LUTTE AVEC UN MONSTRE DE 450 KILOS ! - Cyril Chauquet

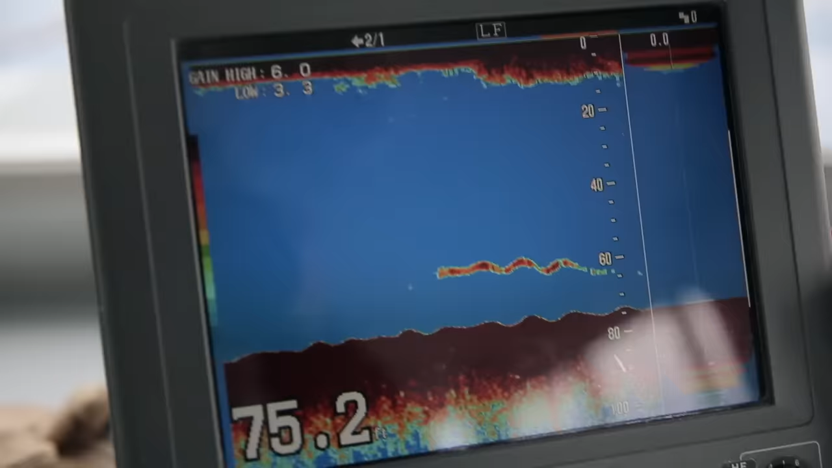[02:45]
On a un sonar pour détecter ce qui se passe sous l'eau.
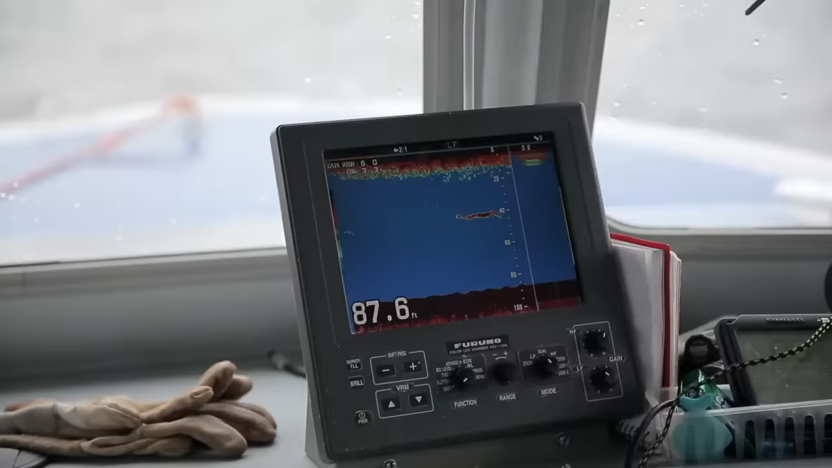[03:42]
On screen: depth 87.6 ft
Wow, that's a big mark. Oh, man.